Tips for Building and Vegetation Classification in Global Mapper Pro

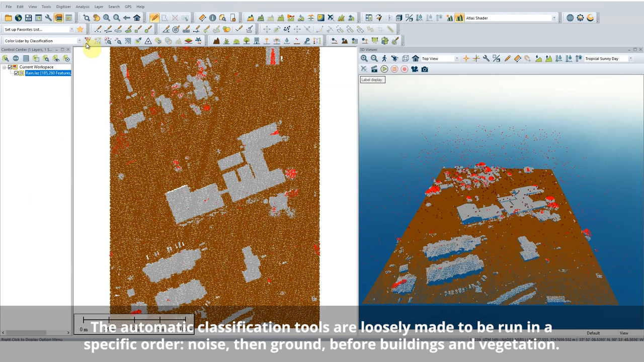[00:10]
Ensure that noise and ground points are classified first. This step is important because part of the building and vegetation classification process includes looking for points a specific height above the ground.
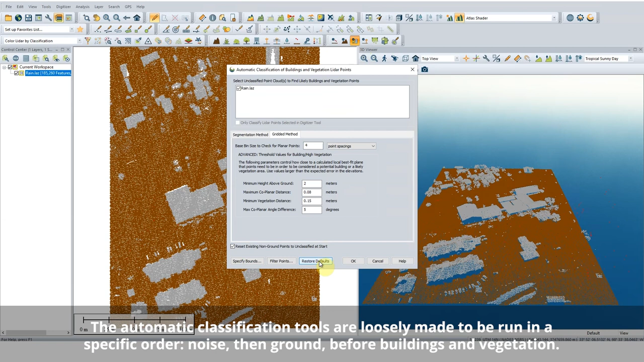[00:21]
There are two different classification methods in the non-ground classification tool.
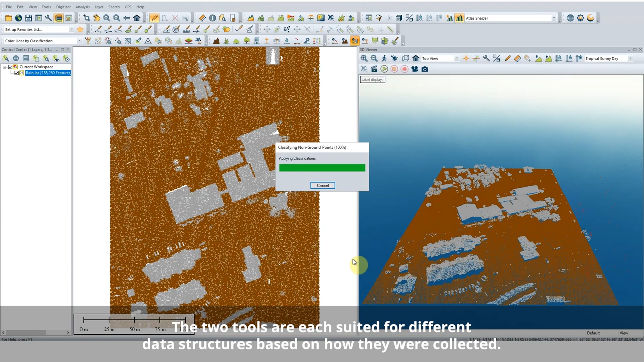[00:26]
Segmentation and gridding. Gridding is the original legacy method. LIDAR used to be predominantly gathered by fixed wing aircraft and that's the only type of data that this method is built to use.
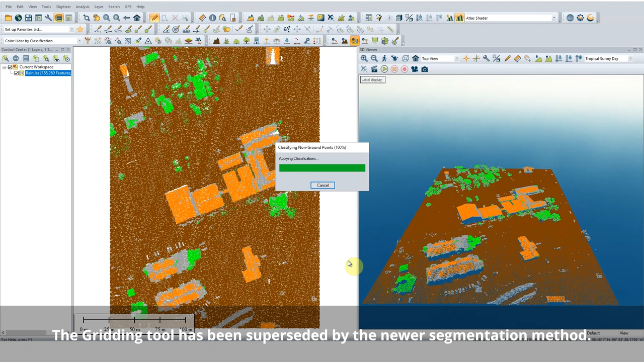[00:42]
The gridded method works by looking for planar or flat building features. Points that aren't roughly on the same flat surface structure as their neighbors are assumed to be vegetation.
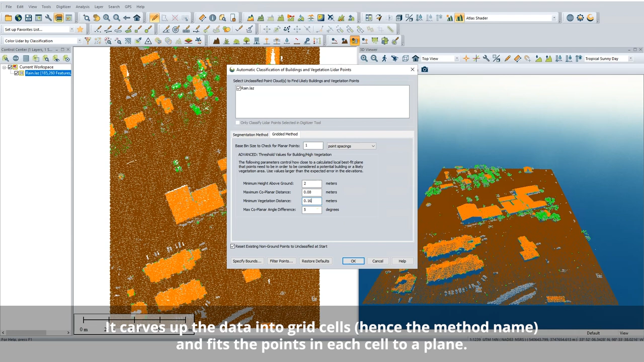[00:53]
If building points are missed, try increasing your maximum co-planar distance setting.
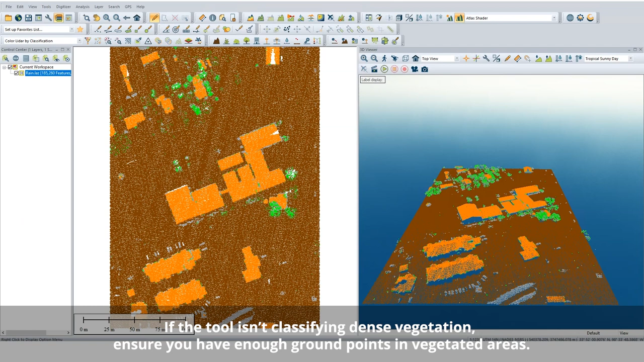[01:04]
If vegetation is being erroneously classified at the edges of buildings, try increasing the minimum vegetation distance. For LIDAR data collected via drone, terrestrial scanners, etc., use the segmentation method.
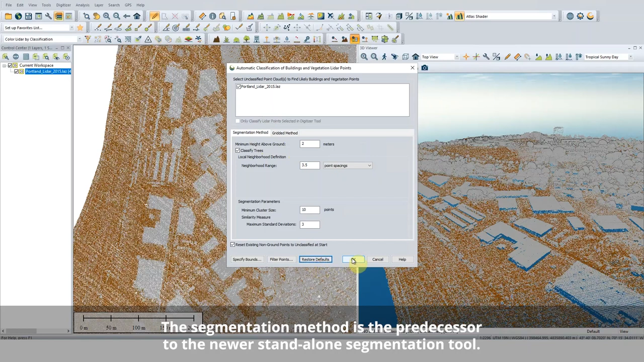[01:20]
The segmentation method groups points together with their neighbors based on how similar they are to each other. By looking at the points in a 3D space, it does a better job of identifying building points near or under vegetation.
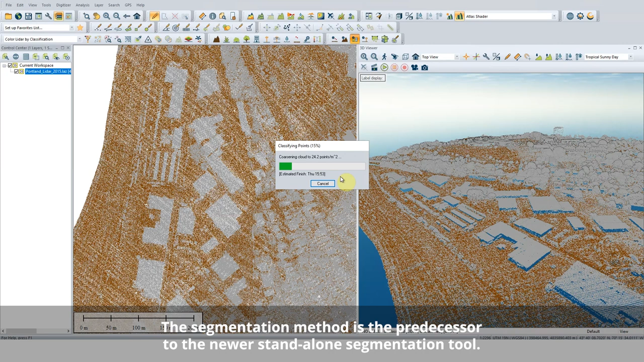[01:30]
The neighborhood size is the resolution. Keep in mind, if the local neighborhood being evaluated is too small, many things will look flat.
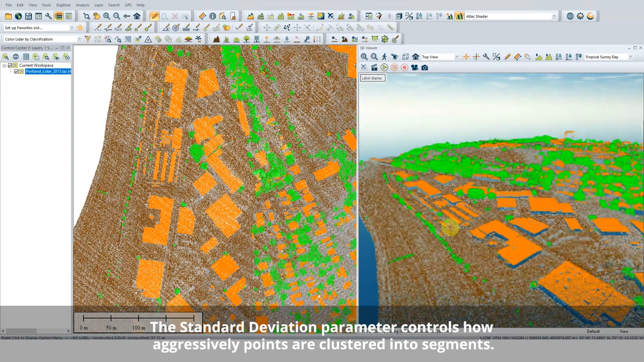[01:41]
For example, the side of a tree looks flat if the area being evaluated is only a couple of inches.